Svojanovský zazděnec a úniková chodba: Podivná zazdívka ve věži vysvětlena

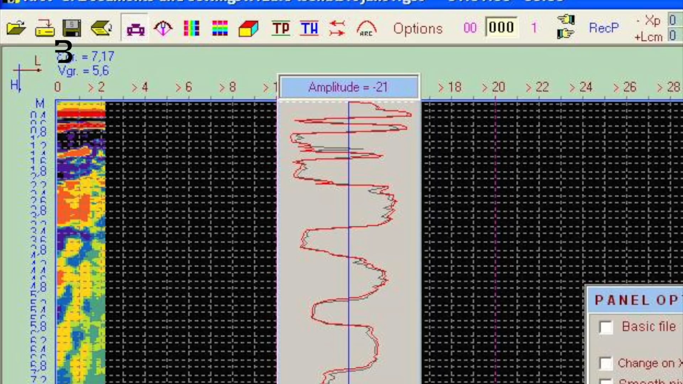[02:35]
Georadar na místě objevil nehomogenitu, začínající přibližně na 80 cm.